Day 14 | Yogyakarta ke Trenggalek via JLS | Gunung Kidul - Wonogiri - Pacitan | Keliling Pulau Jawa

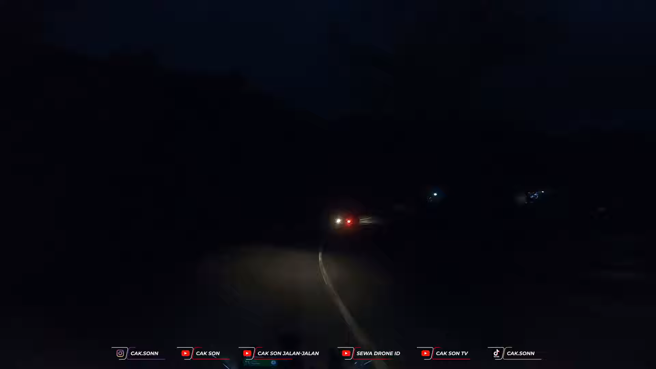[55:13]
Oh, truknya kok merambat ini. Kayaknya tanjakan ini atau turunan buat kita.
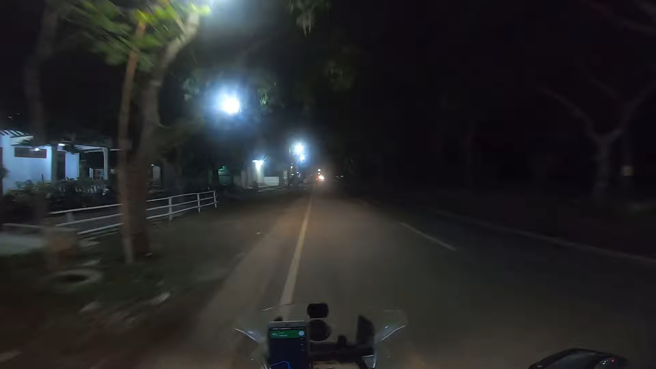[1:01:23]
Wah, ada orang jual apa ini di pickup ini? Sayur-sayur, buah-buahan, malam-malam. Aduh, dingin. Soalnya jaketku basah kuyup dari Jogja tadi, dari Wonosari. Ini belokan tajam.
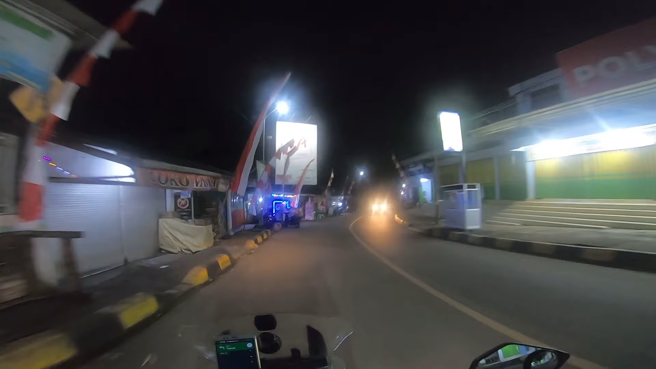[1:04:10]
Celah jalur tapi masih bisa tembus sih ya. Masih bisa tembus sih. Udah ikutin aja dulu.
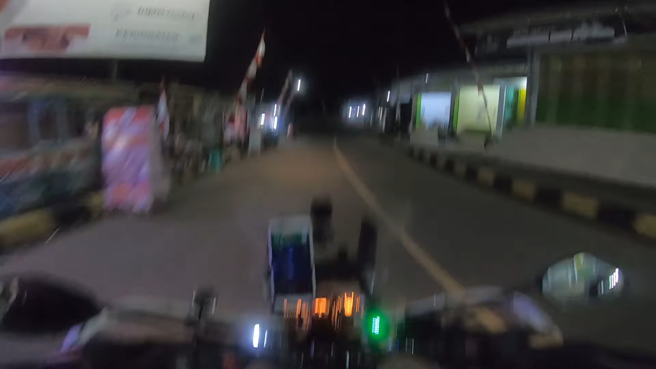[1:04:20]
Aku ikutin jalur nasional sih, tapi Google Map punya jalur sendiri dia. Ya sih emang agak sedikit jauh sih. Enggak jauh ya. Ini muterin kota Dongkonya. Putra Indonesia, Kerasakti.
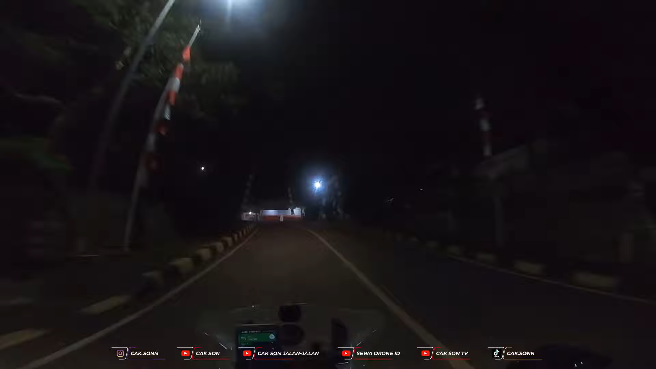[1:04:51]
Ini Dongko. Oh, ada tiang gerak jalan sini.
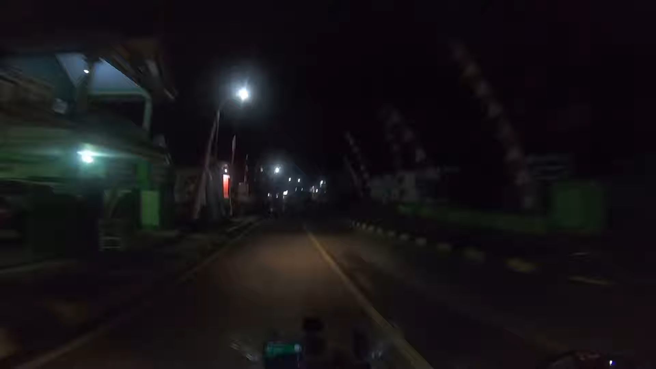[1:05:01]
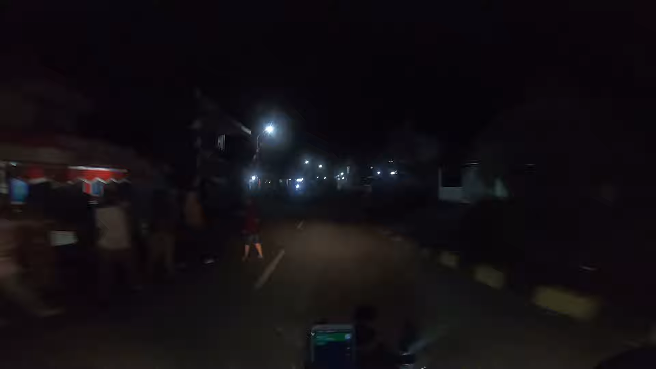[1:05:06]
Halo, assalamualaikum warahmatullahi wabarakatuh. Selamat datang di vlog Cak Son Jalan-Jalan. Malam ini jam berapa ya? Mau jam 9-an.
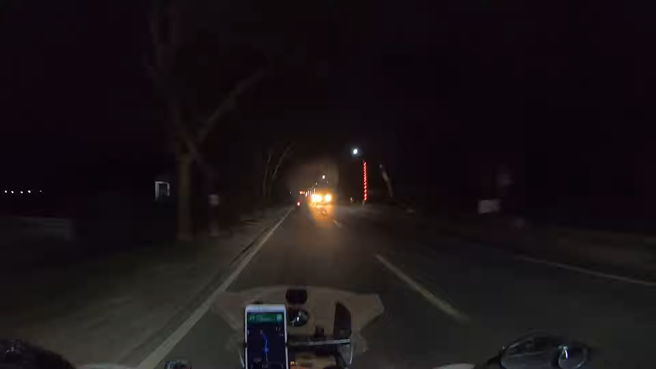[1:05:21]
Ini saya baru keluar dari arah udah keluar sih dari arah Dongko ya. Ini maksudnya dari arah Dongko menuju ke Trenggalek kotanya. Nah, ini kalau di peta alun-alun ini kurang 6 menit lagi atau 3,4 kilo.
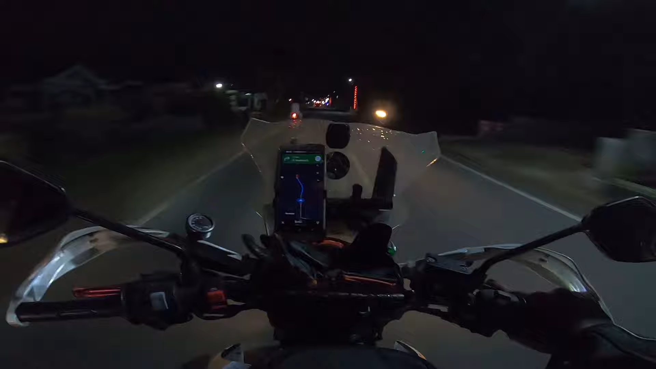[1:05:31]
Ya anggap aja sih ini sudah mulai masuk area sekitar perkotaan ya. Oke, kita akan
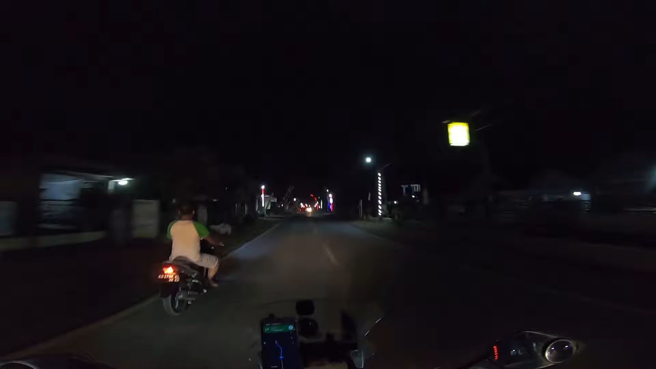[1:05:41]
apa namanya ya, merekam bagaimana suasana kota Trenggalek, kotanya itu malam hari. Apa ini? Kok rame? Sekolah lah. Malam hari ya, dan ini weekday malam hari. Ya insya Allah aku yakin udah sangat sepi ya, karena Trenggalek kan emang agak sepi, kotanya kecil. Situ deh cari makan situ ya. Nah itu alun-alun Trenggaleknya udah di depan.
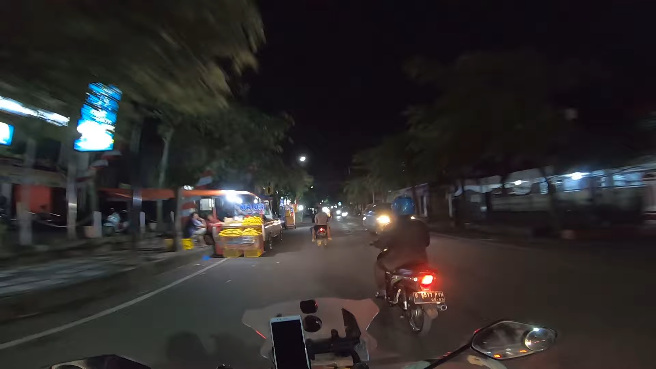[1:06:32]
Kecil ya jalan kotanya ya. Besaran di Bangkalan loh.
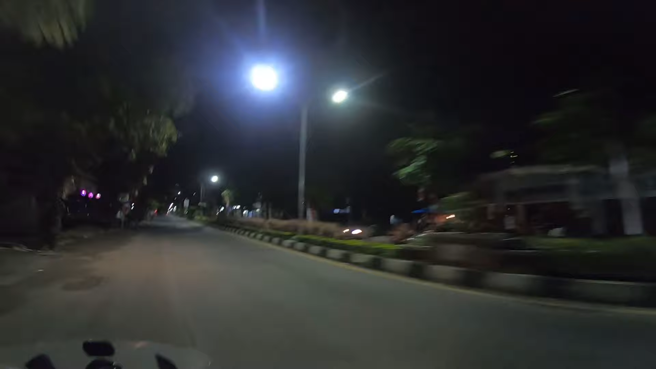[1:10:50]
Ada banyak angkringan di sini nih. Cari SPBU, nyari SPBU tuh cuy. Aduh, udah kebelet nguyuh ini.
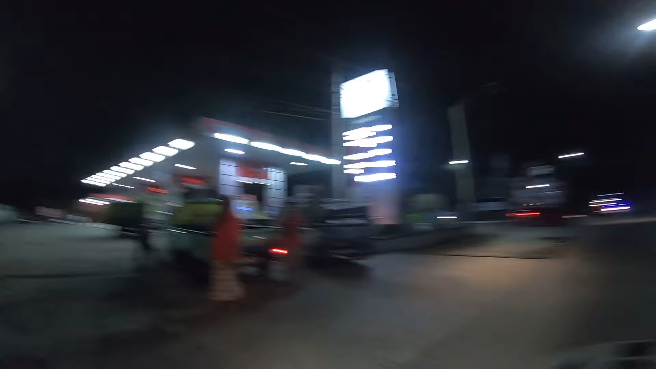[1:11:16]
Nanti kita lanjut lagi perjalanannya ya.
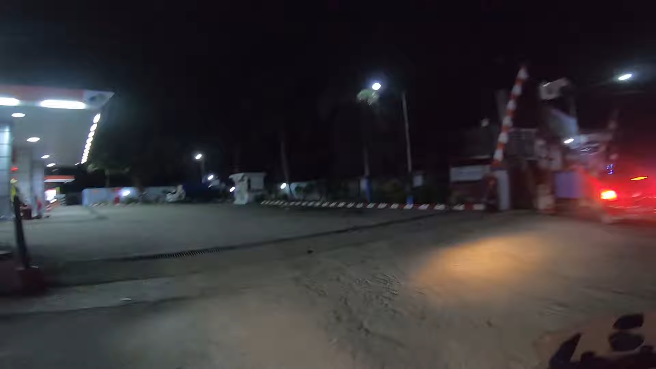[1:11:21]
Ini kita di jalur Trenggalek ke Tulungagung teman-teman ya. Ini jam 2 malam. Ini sepi banget. Saya jalan pelan aja, cuman jalan 40-an. Ini mau cari SPBU lagi. Tadi kurang proper. Ya begini suasana malamnya teman-teman ya. Ini dingin banget, mencekam tulang. Lagi jaket basah.
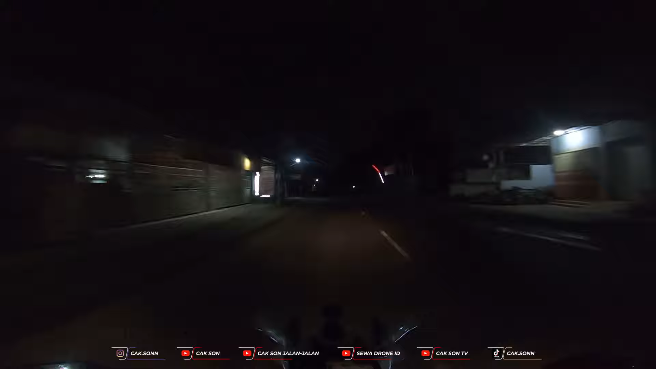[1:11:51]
Oke, kita lanjut lagi. Data SPBU-nya tutup ya. Dan saya ngecek terdekat ada 7 kilo di depan. Wow, oke. Langsung aja deh kalau gitu ngebut ya. Ya ada 7, berapa kilo.